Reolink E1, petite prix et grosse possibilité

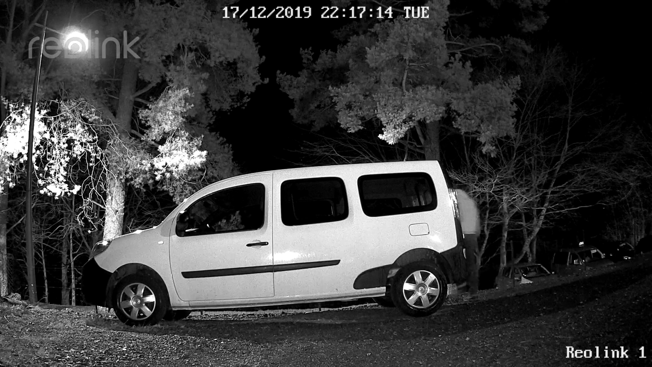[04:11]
Elle est rotative à l'horizontale sur 355 degrés et verticale sur 50 degrés. Ok, mais c'est déjà bien. Franchement, quand tu verras le prix, ça peut faire l'affaire juste pour commencer, je pense. Donc on trouve bien des LED infrarouges, c'est cool, il y en a 8. Niveau audio, elle dispose bien d'un HP sur l'arrière, d'un micro. Donc tu peux parler au mec qui est en face et lui peut te parler et tu entends. Alors après, évidemment, s'il fait semblant de particulier, il va falloir que tu te déplaces et ça ne va pas être la même limonade, mon gars. Mais bon. Tu peux jouer au cowboy, c'est pas un souci. Essaye, copain, essaye.